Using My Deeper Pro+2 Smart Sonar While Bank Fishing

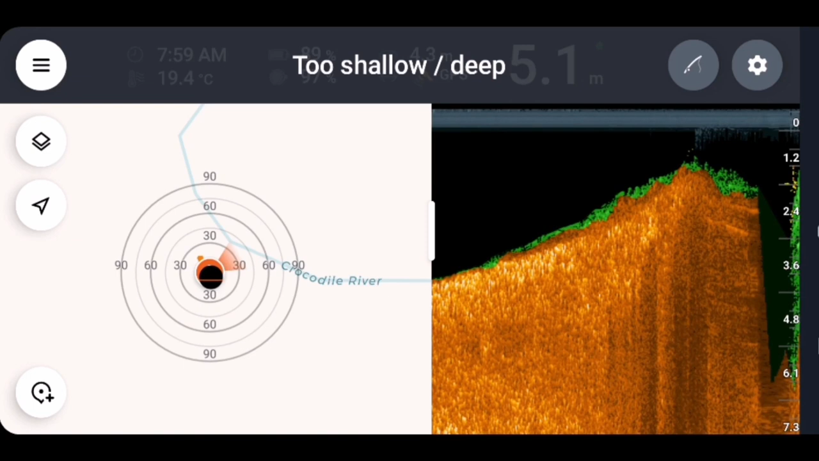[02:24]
On screen: depth 5.1 m, water 19.4°C
As I'm reeling it in slowly, on the right hand side, you can see the traditional fish finder scanning. Too shallow, deep, out of water, that means it lost connection.
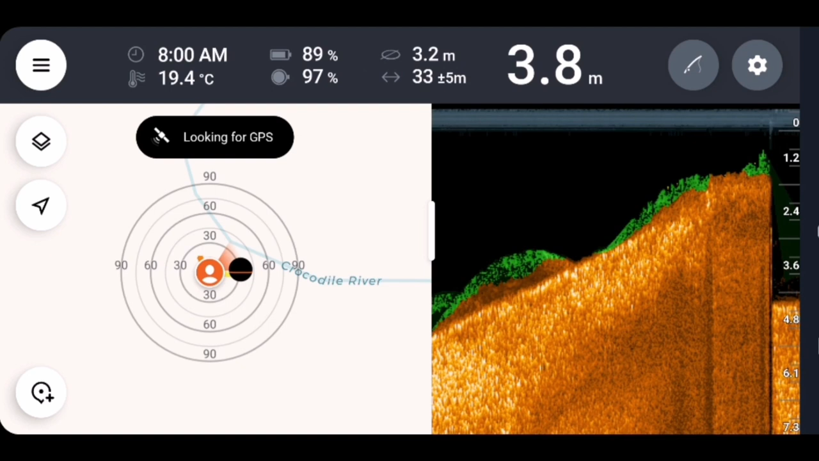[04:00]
On screen: depth 3.8 m, water 19.4°C
You can see on the distance marking, the throw is about at 30 meters out and slowly retrieving it again for the scanning to see.
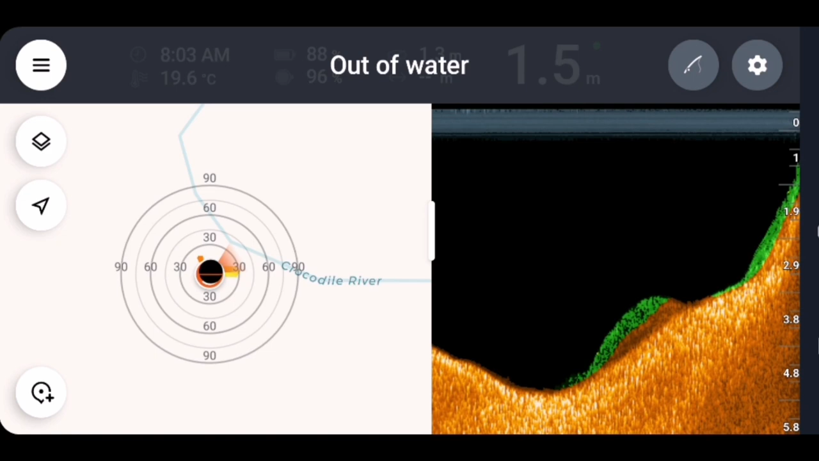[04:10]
Settings available while device is working. There is all the settings. I will go through that one day on the kayak
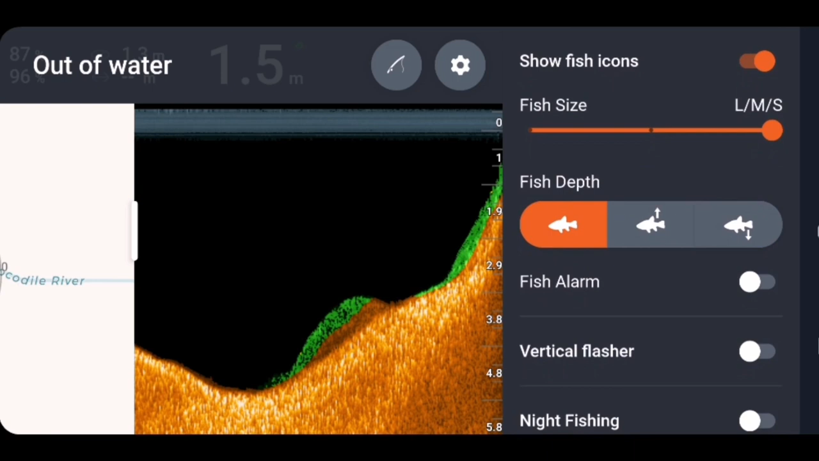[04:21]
to show everything nicely. As you zoom in on the map, you will get a better picture of the scanning.
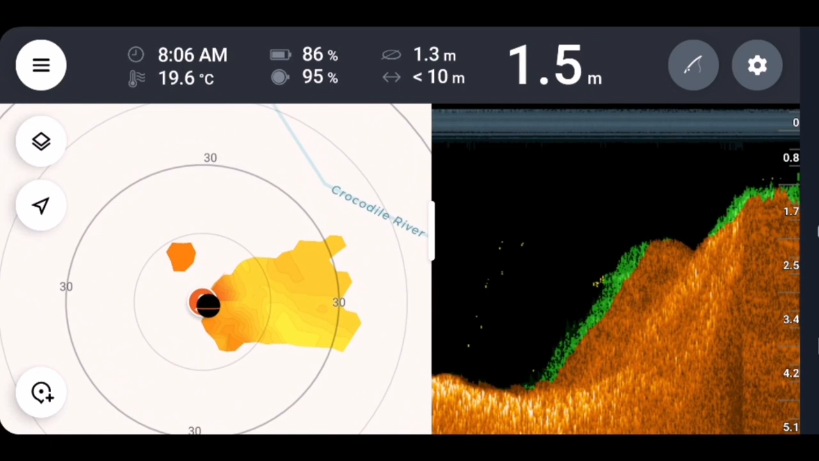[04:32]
On screen: depth 1.5 m, water 19.6°C
Different colors show different depths. Out of water, you can see, showing you the device is out of the water. Looking for GPS, the cast was made back on the 30 meter mark, and we start scanning again. On the top bar, different information. We'll get there now.
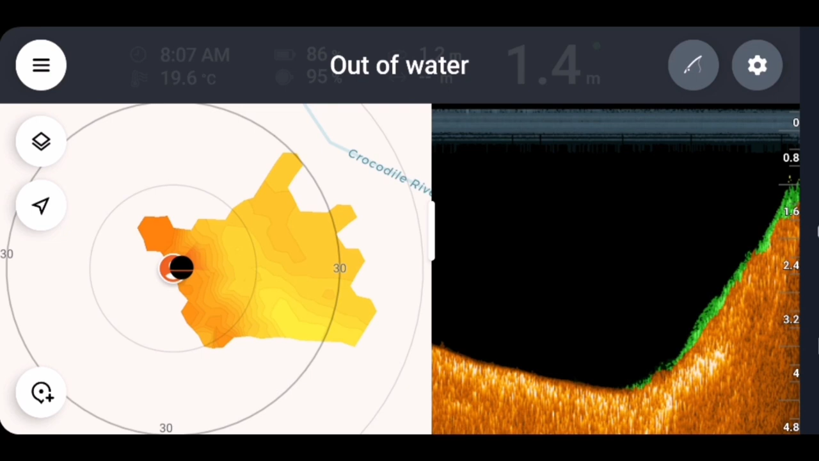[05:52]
And then bottom is the first time that I see that. That must be when you're using the bank option.
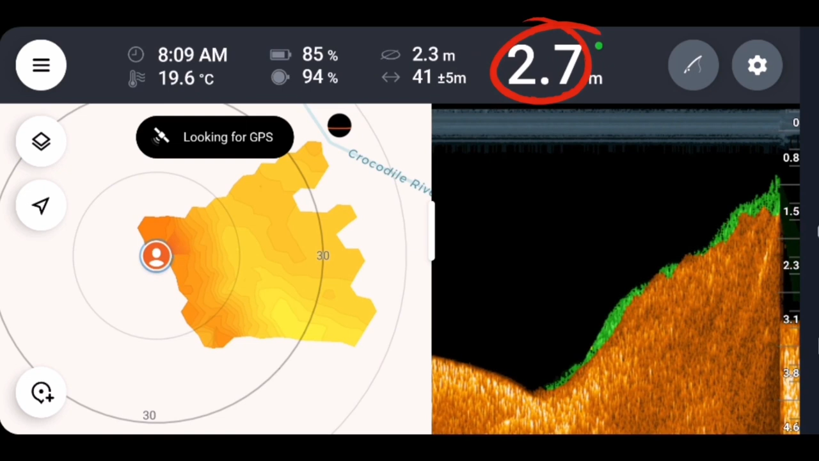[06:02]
On screen: depth 2.7 m, water 19.6°C
And as other sonars, you also get the depth, 3 meters at this stage. You can see that last cast was almost to the 40 meter mark, and using the current to keep it on the left side to fill in the blank spots there.
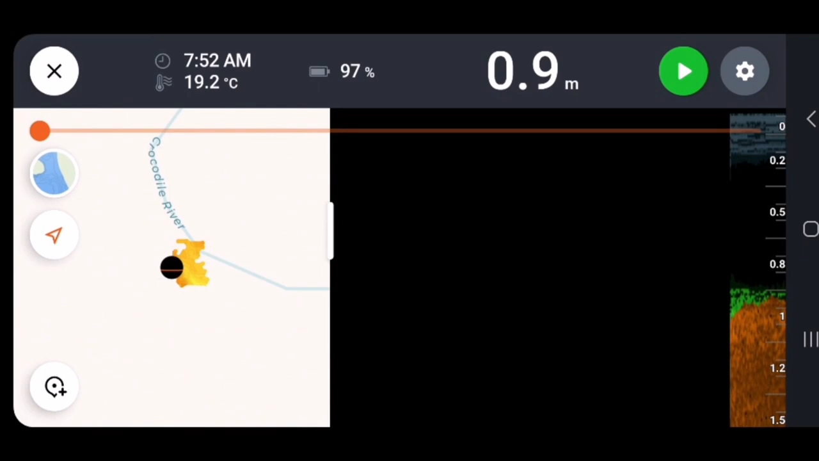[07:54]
On screen: depth 0.9 m, water 19.2°C
If that scan is 6 hours long, you can review 6 hours where you were, what the bottom was like, and see for what you want to see.